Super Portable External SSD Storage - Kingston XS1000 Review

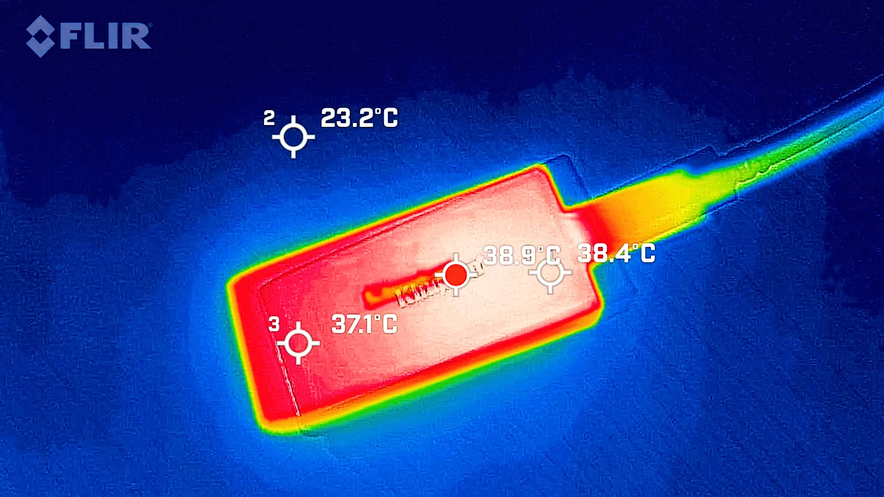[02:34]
which is really good for SSEs it's been reading running for 30 minutes and i can definitely see that the other side here just move this
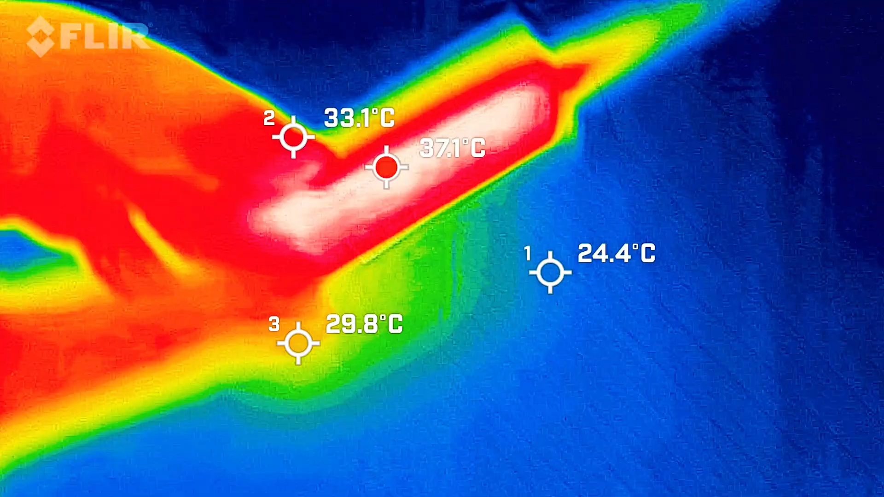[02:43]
around and again not that
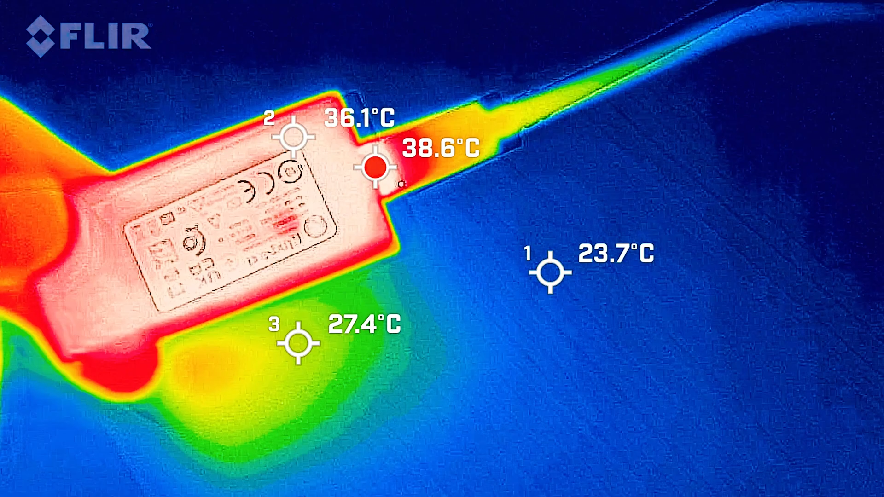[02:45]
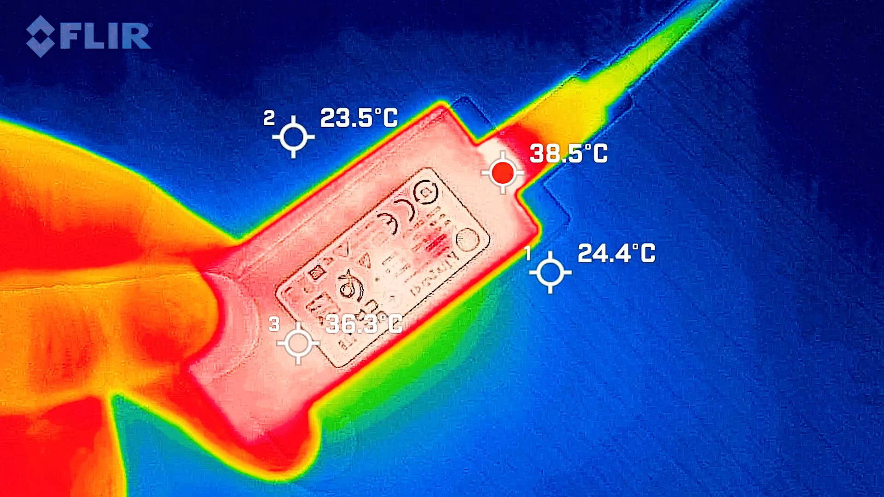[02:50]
hot at all you're probably looking at temperatures and